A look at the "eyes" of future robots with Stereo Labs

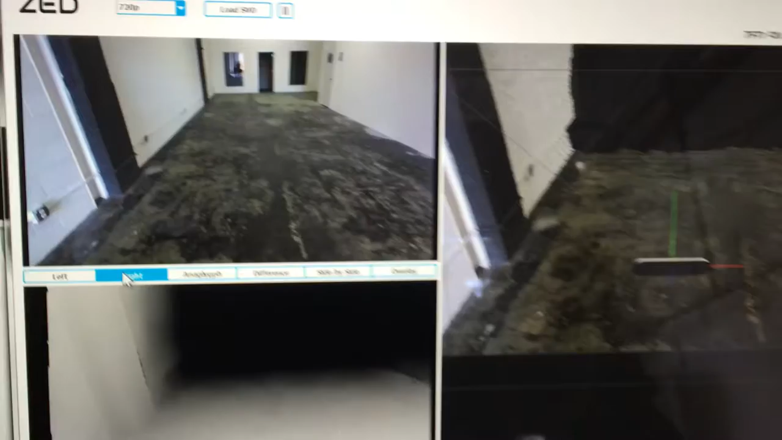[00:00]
So, who are you? Hi, I'm Cecile, CEO of Stereo Labs, and we make the Z camera. Yeah. So this is a 3D depth camera, right?
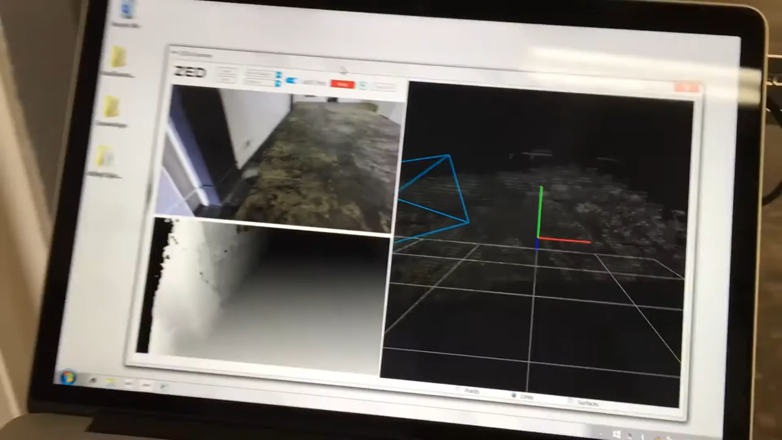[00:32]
So we're targeting two applications, autonomous navigation and augmented reality. And as you said, depth is a very critical information for these two applications.
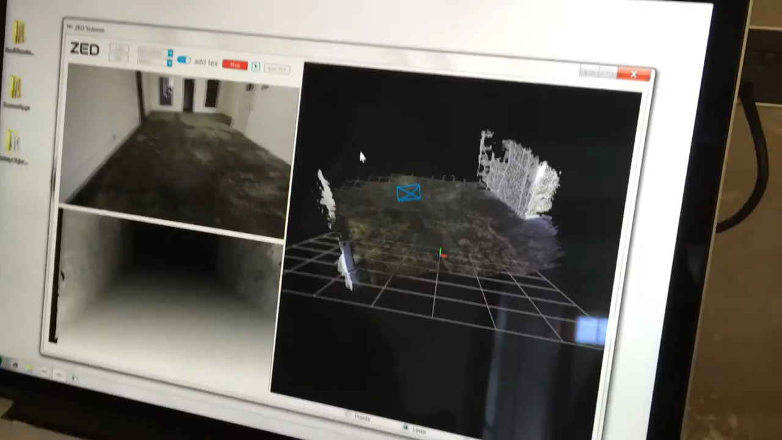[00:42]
And so what we've done here is actually reproducing how human vision works. So because we all have two eyes, but if you look at cameras on the market, they all have one sensor, one lens.
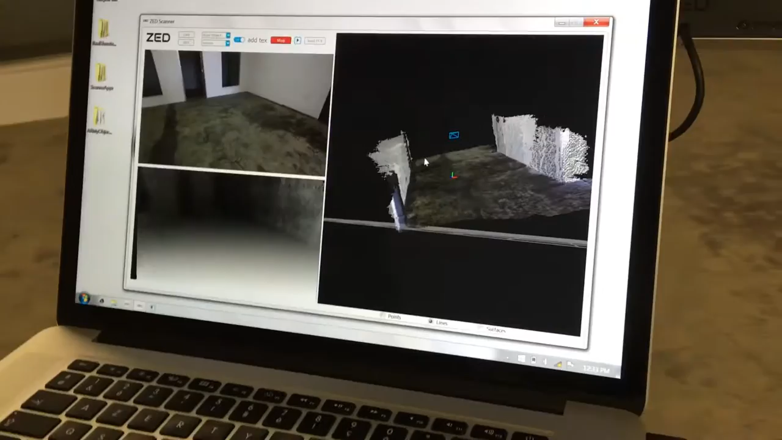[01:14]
So a drone, you can actually put a robot or a drone at home, and it will understand how the space is organized.
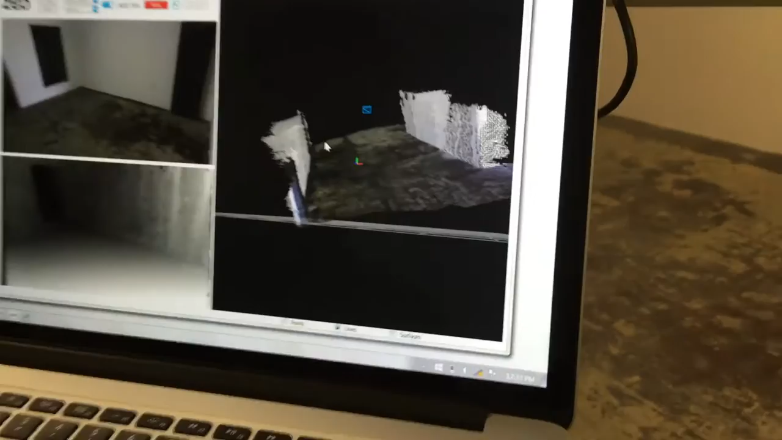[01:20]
So it can see if there's a person, it can actually recognize objects.
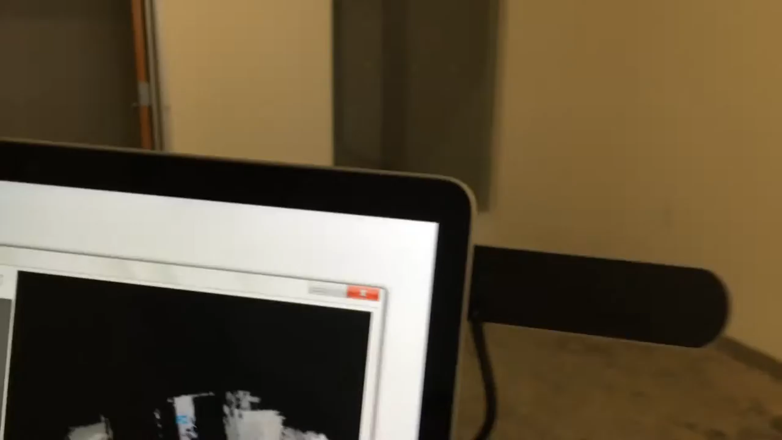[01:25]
Yeah. So yeah, you can do a lot of applications. How much does this cost right now?
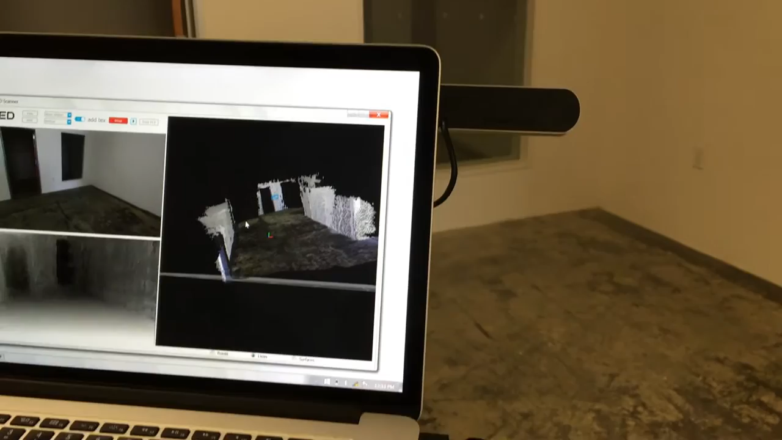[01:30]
$449. Okay. So it's the cheapest depth sensor on the market that works indoors, outdoors, and sees up to 20 meters. Okay. So sees up to 20 meters is important.
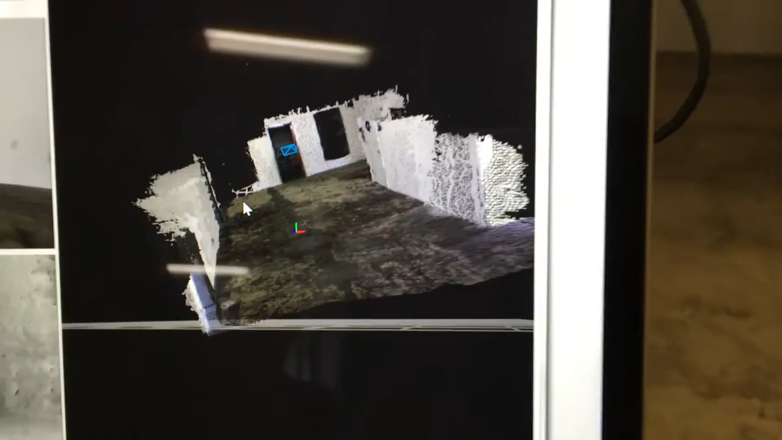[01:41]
So it's doing what? Is it spitting out light and waiting for it to come back?
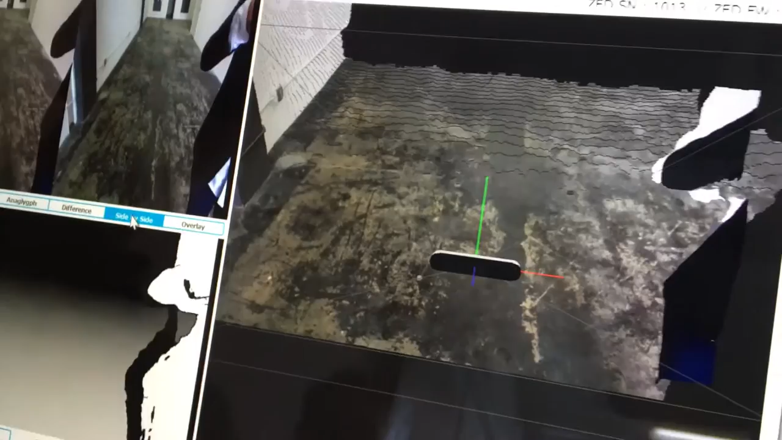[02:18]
Which is why it only can see 20 meters, just like our human eyes can't tell 3D-ness further away.